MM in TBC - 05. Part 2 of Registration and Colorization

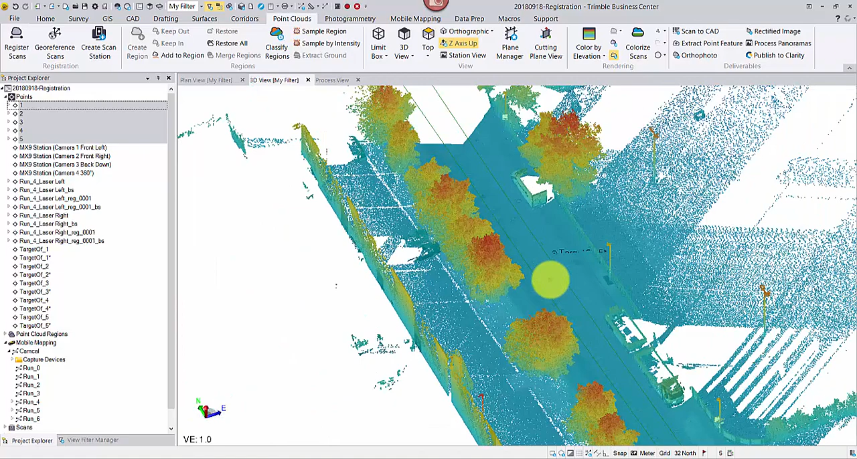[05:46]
Let's not forget about the colorization. Change the rendering to true color.